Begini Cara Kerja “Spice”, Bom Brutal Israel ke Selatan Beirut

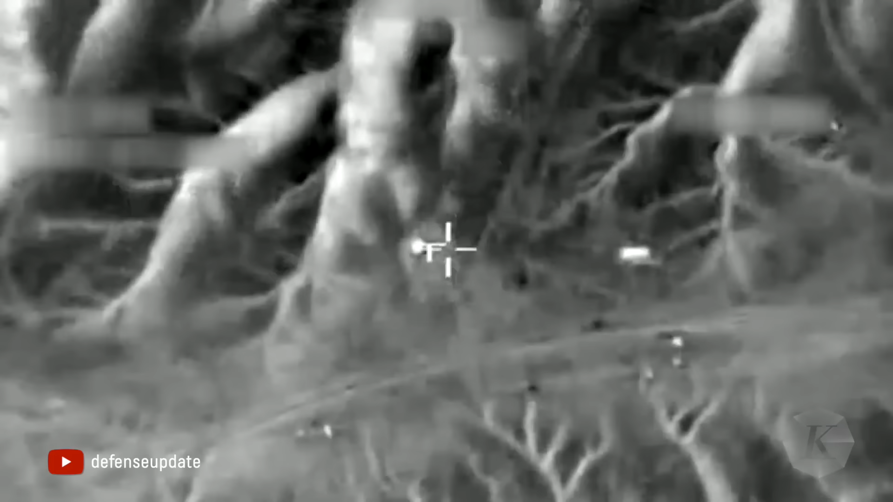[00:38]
Cost Effective adalah rangkaian bom berpemandu yang dikembangkan oleh Israel menggantikan bom JDAM Amerika.
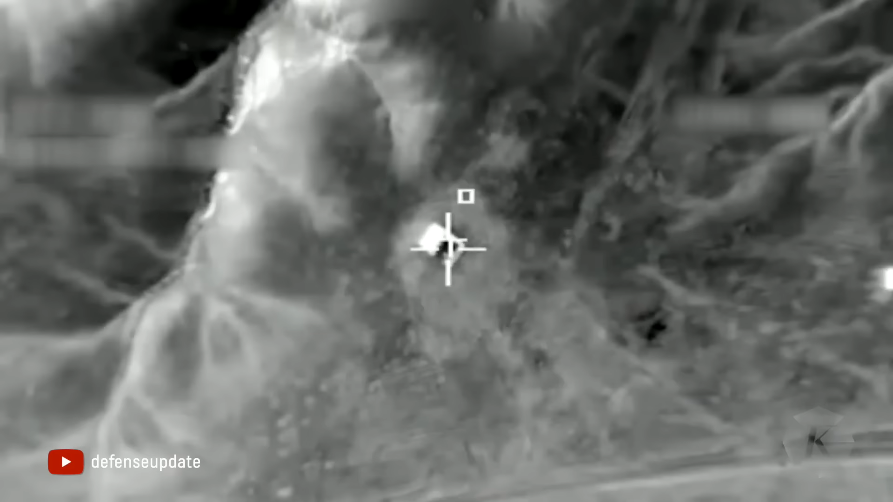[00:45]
Bom yang dikembangkan oleh Rafael Advanced Defense System ini menggunakan perangkat navigasi satelit dan prop optik elektronik.